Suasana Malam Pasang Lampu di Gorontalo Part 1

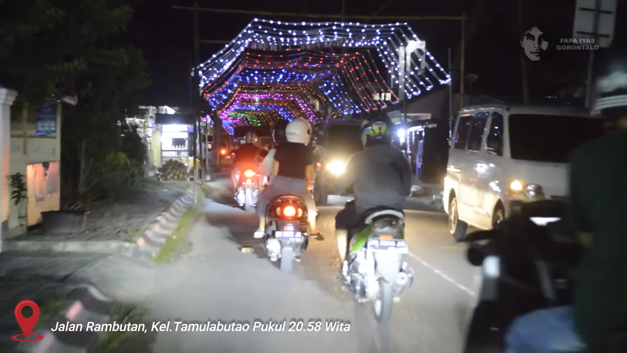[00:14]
Wololo habari. Nah, sekarang somalam tumbilotohe di Gorontalo. Saat ini saya ada di Jalan Rambutan di Kelurahan Tomula Butao. Nah, begini deh suasana malam ya teman-teman.
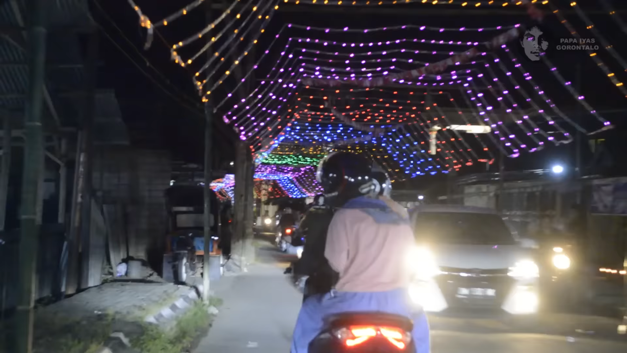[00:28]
Malam hari ini adalah malam pertama tumbilotohe di Gorontalo.